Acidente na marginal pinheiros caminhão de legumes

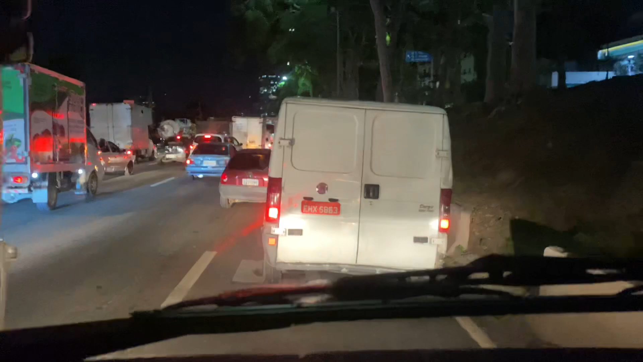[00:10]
Capotamento. Capotamento. Caraca, mano. Tô gostosinho. Marginal Pinheiros. Travada. Travada.